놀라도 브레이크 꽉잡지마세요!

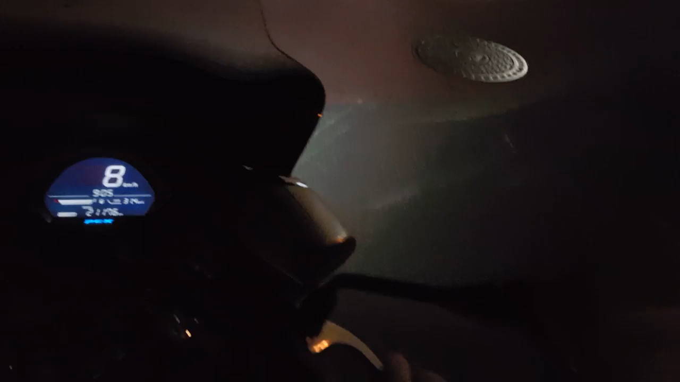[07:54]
그리고 빗길에서도 몇번이고 앞에 예를 들면은 이런것들이 있겠죠 횡단보도 아니면은